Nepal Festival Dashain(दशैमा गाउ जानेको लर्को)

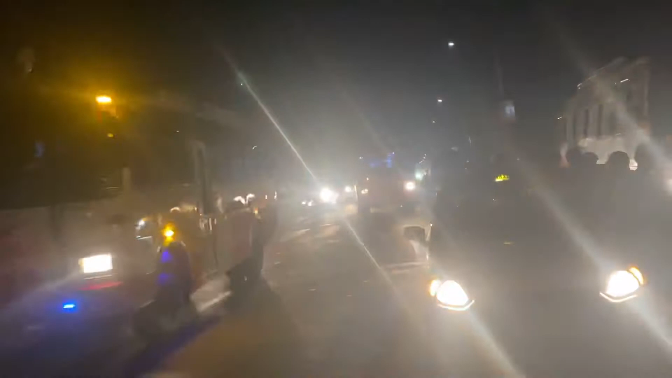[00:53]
जडीबुटीमा सबै पूर्व जाने गाडीहरू र तपाईँहरू अब हेर्नु एकदमै चापा चाप एकदमै भिड हो।